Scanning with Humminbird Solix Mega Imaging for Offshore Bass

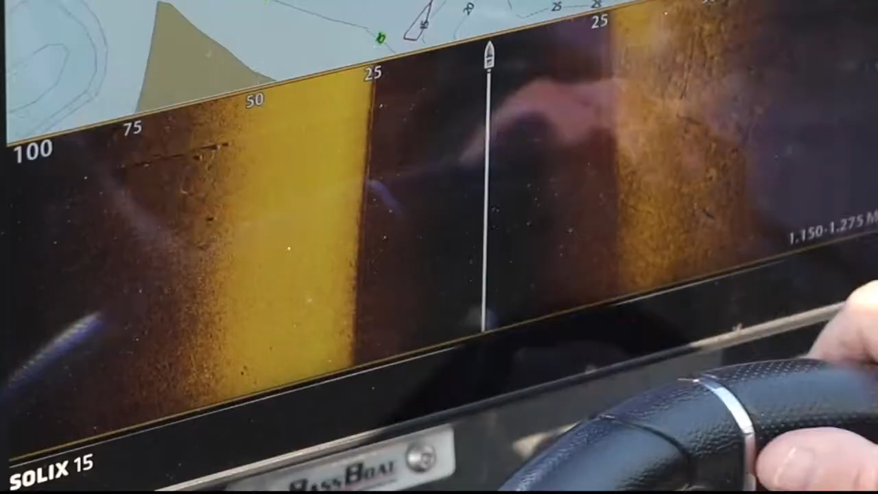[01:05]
You can see there's some laid down logs right here.
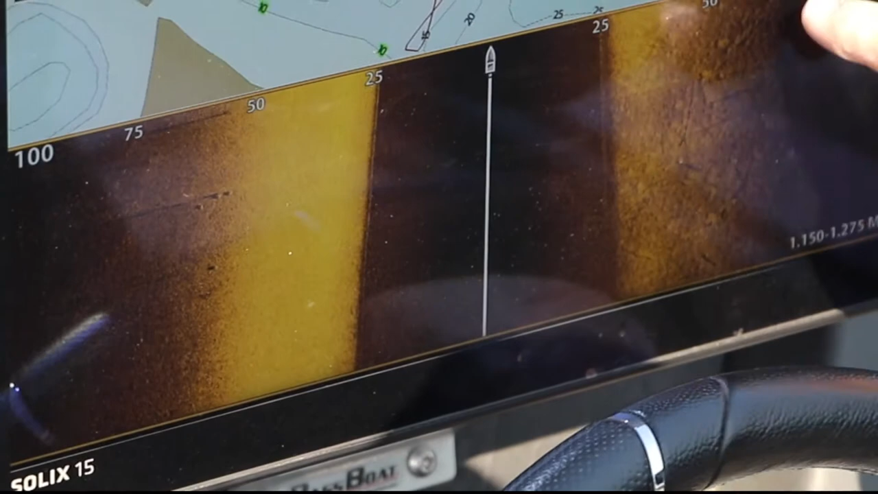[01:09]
They're not very big, they're long, they're not thick, but they're out in real deep.
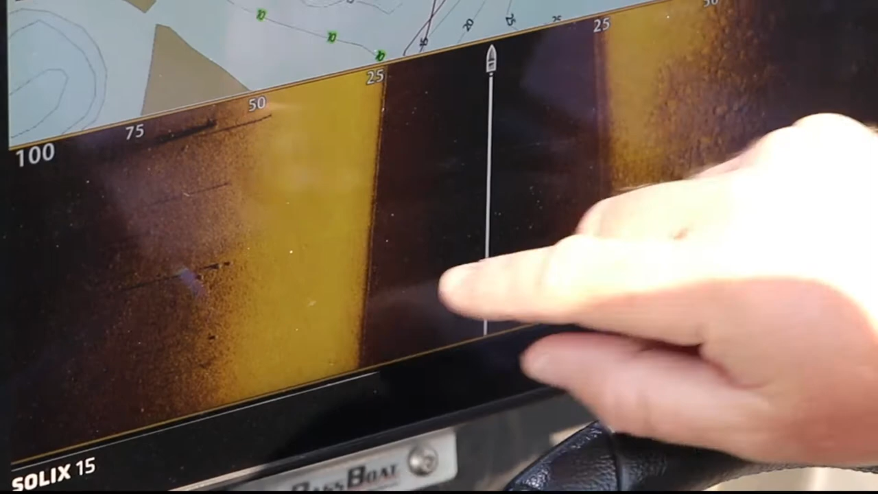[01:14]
Here you got some stumps as we come up and you can see the shadows shooting off the side.
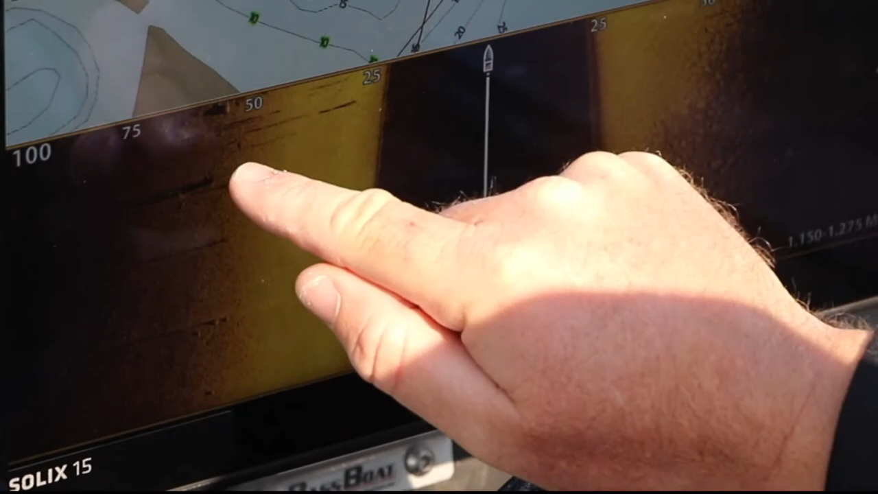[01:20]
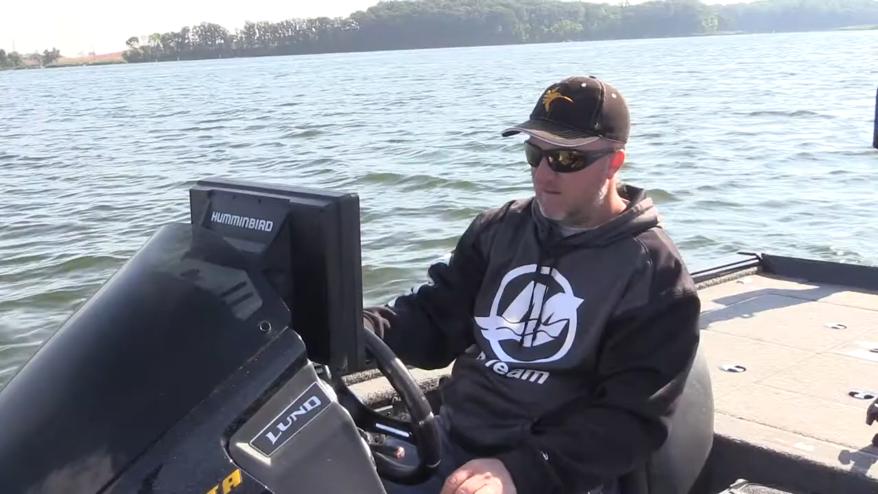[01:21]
And this is the key right here.
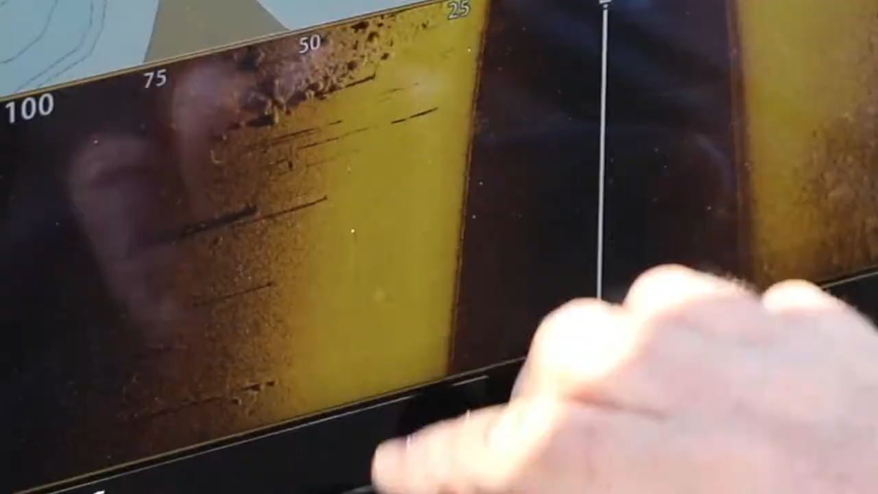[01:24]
You come off of those stumps and you got these big giant pods of beautiful rock.
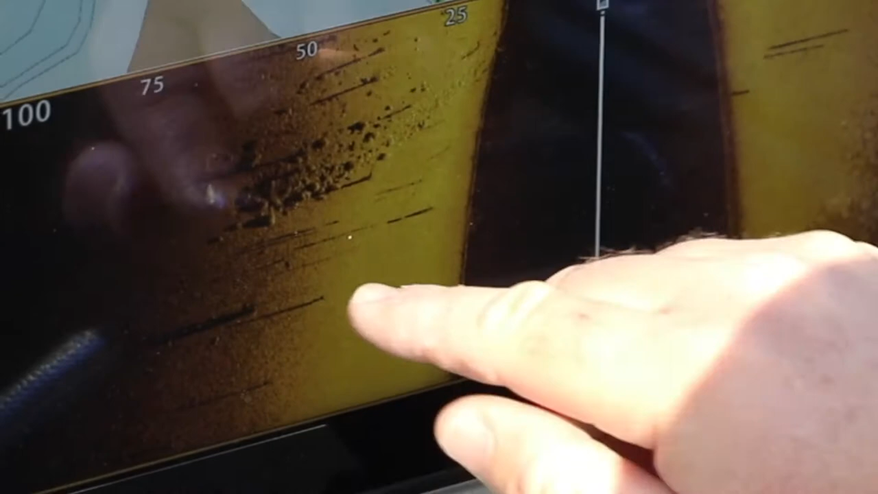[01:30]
There's thick rock and then there's thin rock up on top of the shallower areas.
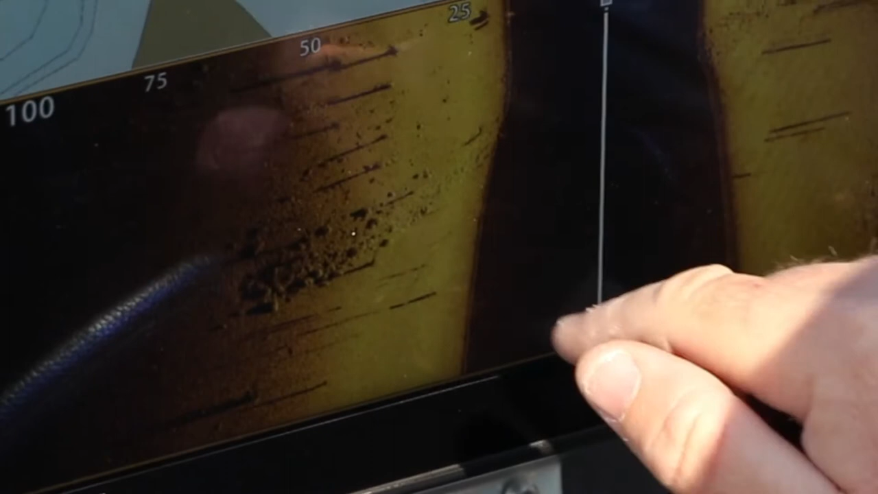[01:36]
Basically we're just coming up there and we're trying the easy stuff first. We're throwing big heavy jigs, all terrain half ounce,